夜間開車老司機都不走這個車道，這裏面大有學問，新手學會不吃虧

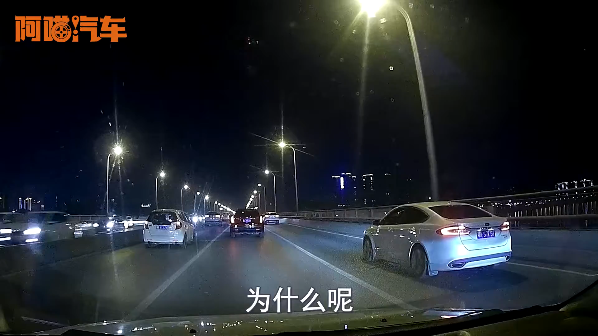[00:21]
我们在夜间开车的时候喵哥个人非常不建议大家走左侧车道为什么呢第一左侧车道我们在城区的话很多地方都是那种白色的柵狼式的隔离狼大家可以看